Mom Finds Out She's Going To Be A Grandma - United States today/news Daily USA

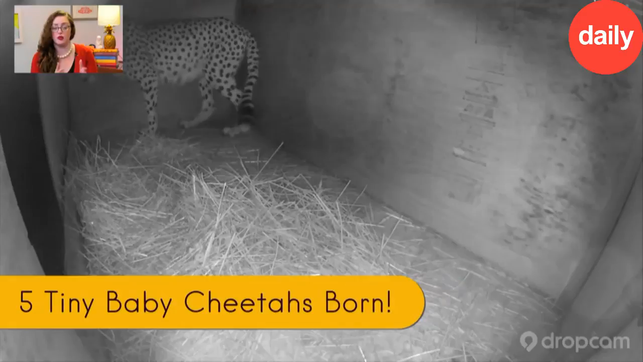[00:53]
There are less than 7,100 cheetahs in the wild. So it's really important that zoos like this help cheetahs give birth, keep the species going, protect them and nurture them.
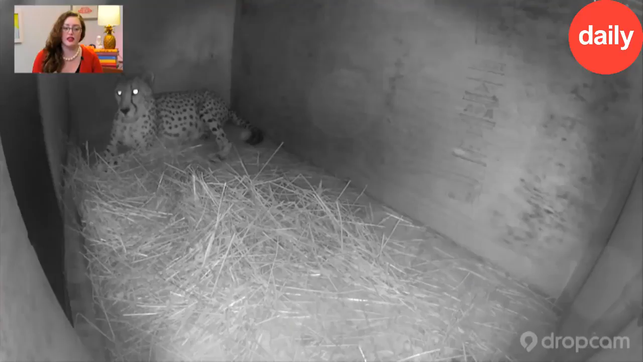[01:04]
And this den that she's in right now is actually, they made it for her. It's exactly like the kind of den she would make in the wild. So she feels safe and secure. She's getting comfortable. She is having these little babies. So she is actively searching for a good location to give birth.